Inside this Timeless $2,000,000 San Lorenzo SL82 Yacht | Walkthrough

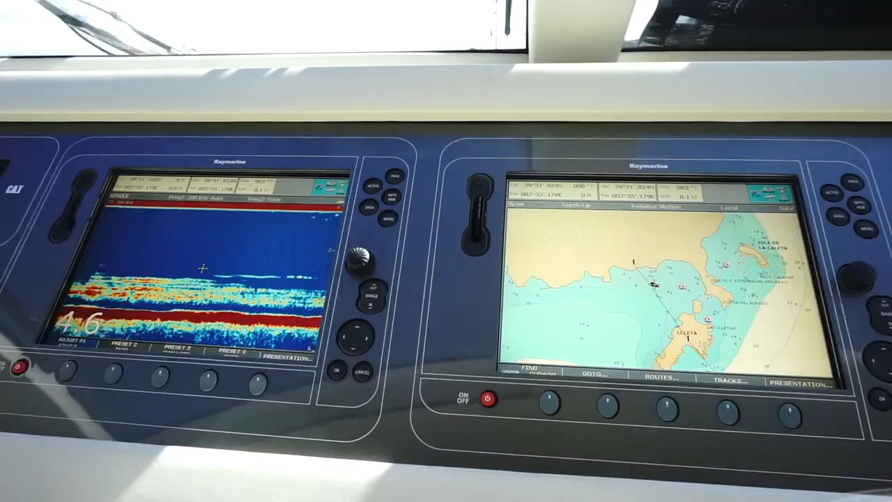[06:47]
The wheelhouse is equipped with Raymarine navigation system and a monitor that displays all the information to control and operate the boat.